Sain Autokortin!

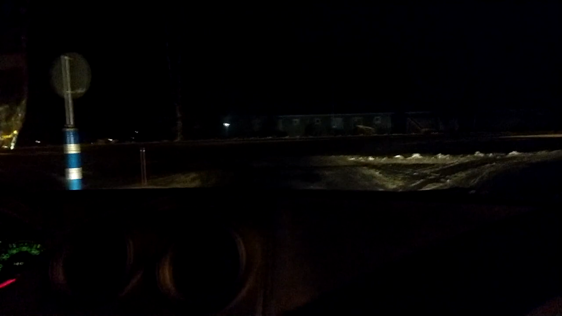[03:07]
Me ollaan siis nyt lempäälässä. Äiti sano älä lähde kaupas. Mä laitoin just mun my storyn kuvot.
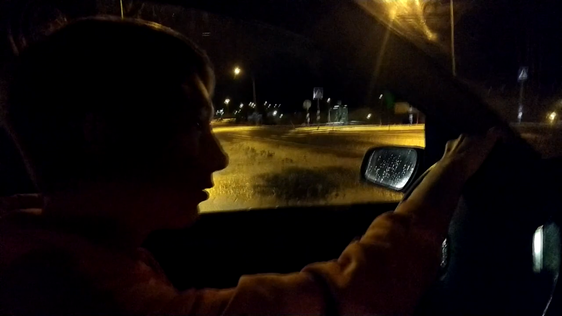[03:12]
Että lempäälä. Jotenki kun päästään kotiin tulee huutia. Noni. Tässä on viiskymmentä niin otetaan kiiritykset viiteenkymppiin.
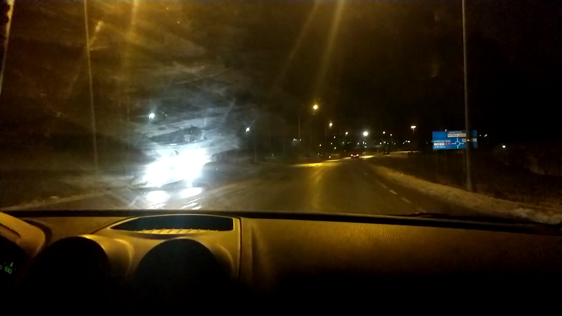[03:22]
Noja viiskymmentä. Ei oo hidas. Ei oo hidas.
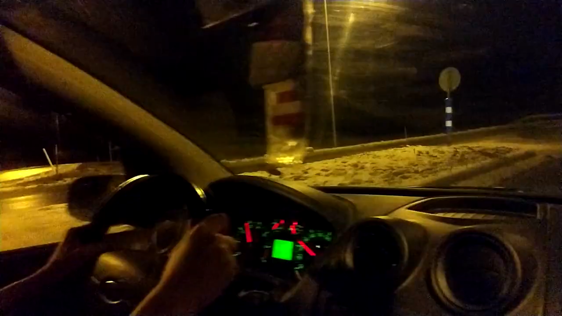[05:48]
Mikä auto! Se oli ylämäki. Sen takia oli nii tässä kiihotessa. Miks tossa lokee kauppakeskus eikä ideaparkki? Syy kauppakeskus. No se on kauppakeskus, mutta joo. Tosiaan pitkiä valoja ei saa päällä.
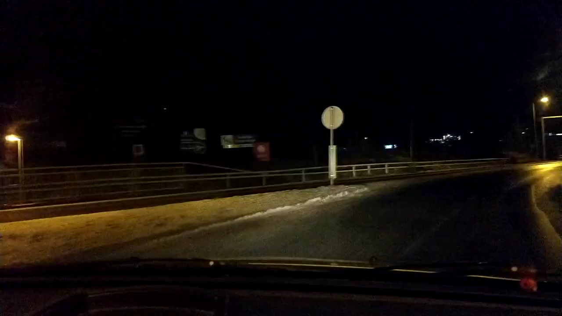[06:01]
Tiedäkää ku täs on niinku kaks vaihetta. Et se yks klikkaus on vaan se niinku vilkutus. Ja toisella pitäis mennä päällä. Niin yks, kaks. Yks, kaks. Ja sit jos painaa johonki muun suuntaan. Ni se vaan käynnistää vilkutumaan. Kolmenkympi alu. Tääm. Ei täällä pääse paljon juurkovempaa. Noniin, nyt päästään muuten parkkeen.
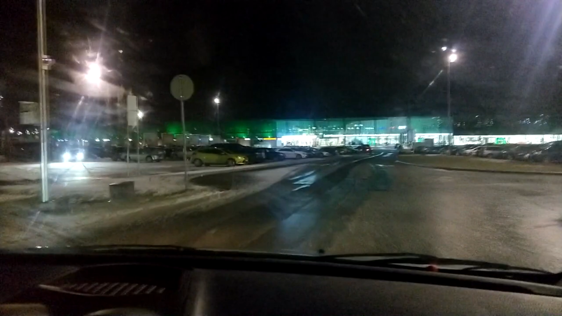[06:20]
Syy. Hei, ajetaanks uusi auto tulla? Joo. Jätetään fiesta tänne. Mää voin ottaa tää. Kiitti. Hyvä auto.